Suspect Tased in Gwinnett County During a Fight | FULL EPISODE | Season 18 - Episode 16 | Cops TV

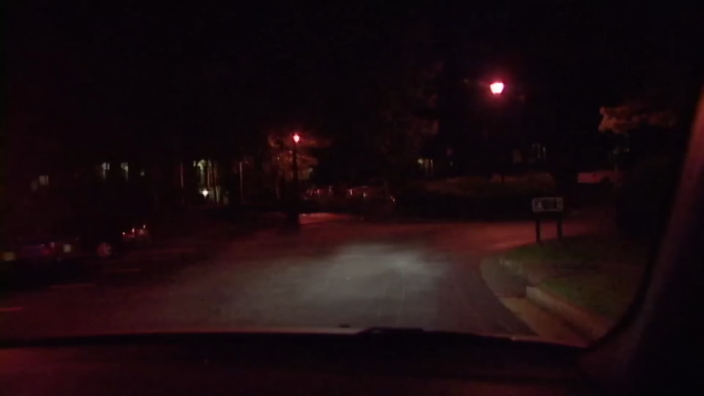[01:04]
I responded to a fight call.
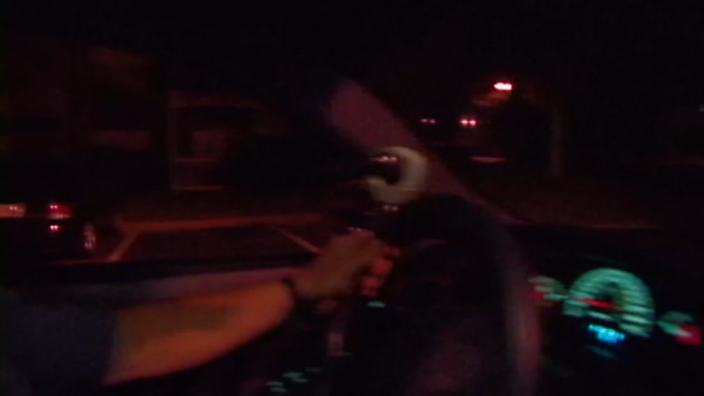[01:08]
The complainant said that there's several people outside fighting in the streets. We have two officers already on scene, and up there they are.
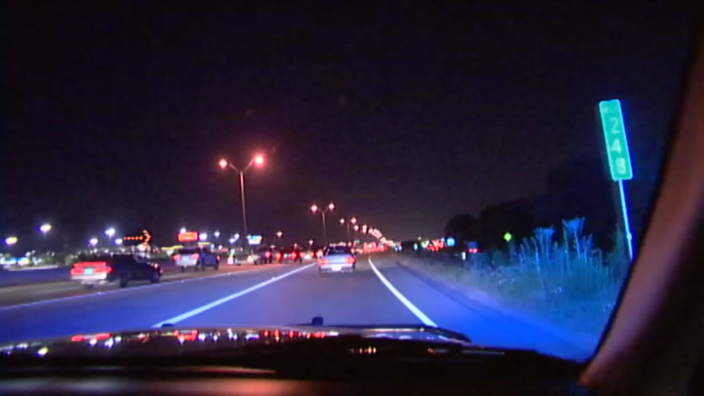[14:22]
2328. Where's that button? Rebecca 12 traffic. Rebecca 12. Rebecca 12, Texas 043. I-35 southbound on the proper at Wells Branch.